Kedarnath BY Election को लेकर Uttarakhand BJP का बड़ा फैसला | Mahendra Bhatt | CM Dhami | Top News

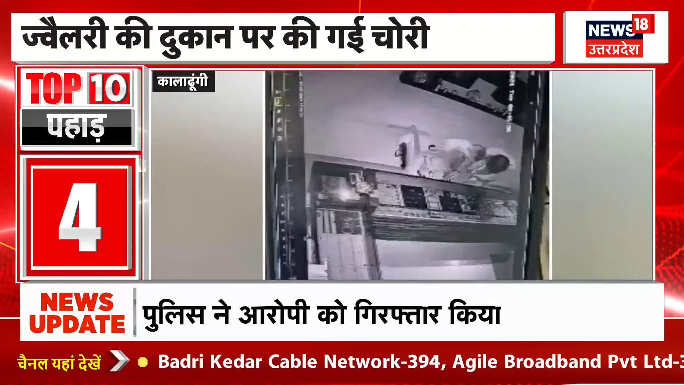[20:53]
कालाडूंगी के बेल पड़ाव में देर रात चोर एक ज्वेलरी की दुकान में हाथ साफ कर गया। यहां पर चोरी की घटना सीसीटीवी कैमरे में कैद हो गई।